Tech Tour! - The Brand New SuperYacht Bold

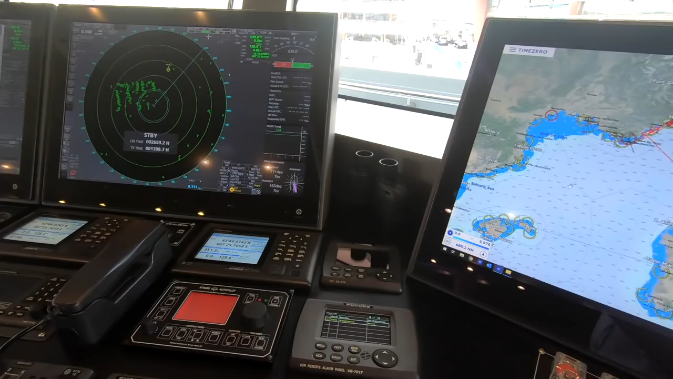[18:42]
things so that i made i made a video about this recently um about ais how it works and everything and i was talking about how it's overlaid onto on top of the radar so this is a great i didn't have any video footage to to show that in the video i had some stills i had some video footage wasn't great this is perfect to show the ais
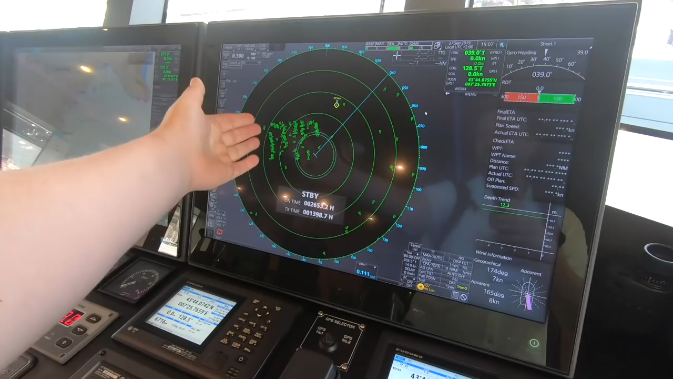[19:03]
traffic even though the radar is on standby you can still see the ais is still functioning
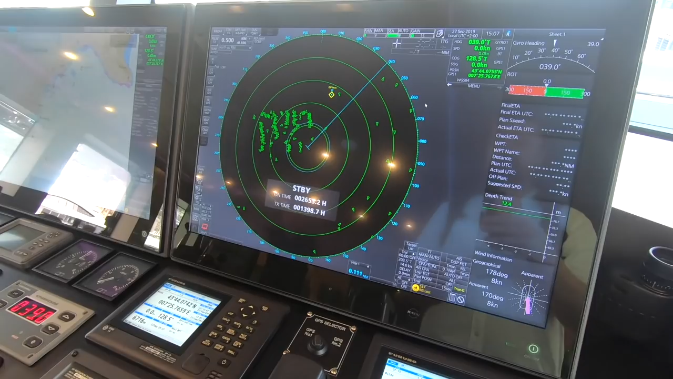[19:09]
on top which is great exactly and then you uh use one of the one of these controls somewhere and
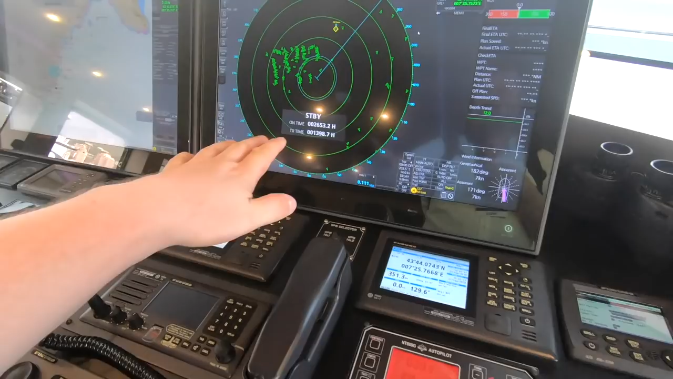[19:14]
you're rolling the mouse over and click on that and it shows all the data yeah the cctv system is also very nice
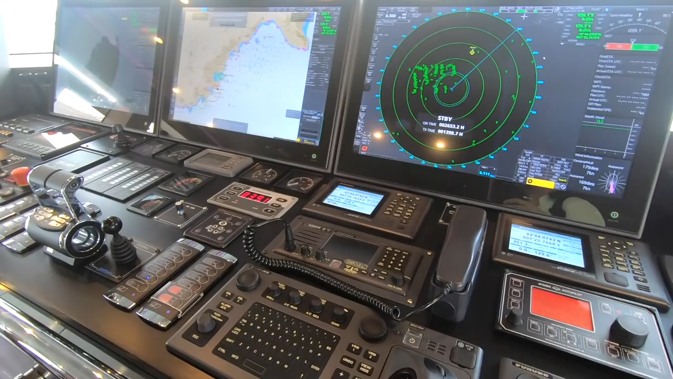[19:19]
and it's access the nexus system uh they have the night vision